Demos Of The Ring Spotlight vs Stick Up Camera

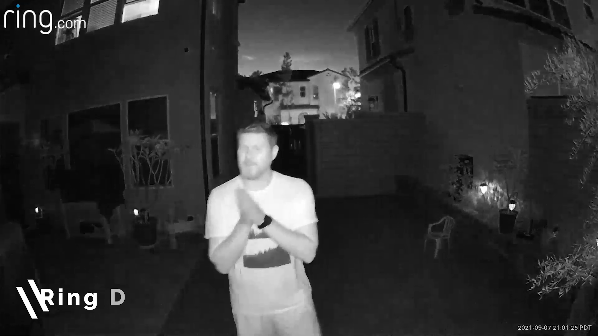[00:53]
All right, so this is what it looks and sound like from 35 feet away. I'm not sure how well you guys can actually hear me with the helicopter that's coming up right above me right now, but next we're going to take a look at some night shots with these cameras to see how well they perform. All right, cameras are tricky to do, especially at nighttime, because there are infrared lights on both cameras. I don't want them to interfere with each other, so we're going to just do one camera at a time. But this is me about six feet away. I'm going to back up to 30 feet and show you that.
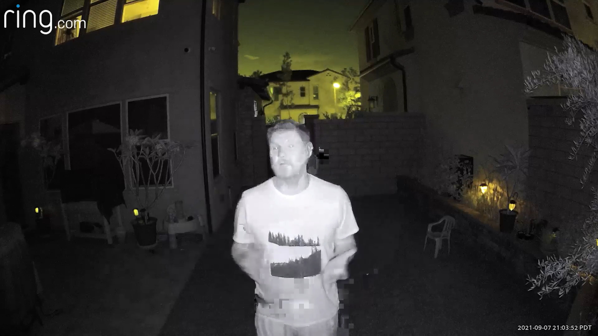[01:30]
I'm not sure how well you guys can hear me on this camera. This is a new camera that I got for the Ring Stick Up Cam. So this is what it looks like without the colored night vision on just the regular black and white. All right, sticking with the Ring Stick Up Cam, this is now with colored night vision turned on. So I'm going to back up and show you guys what it looks like.
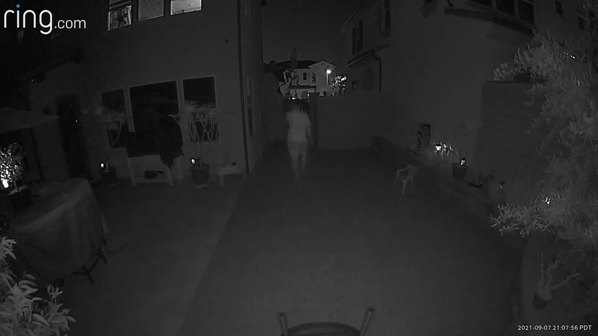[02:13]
All right, now we are taking a look at the Ring Spotlight Camera. The spotlights are obviously off. This is just what the night vision looks like. I can see four red lights on both sides of this thing. Knowing that the infrared lights are on, I'm six feet away. Let's back up and see what it looks like.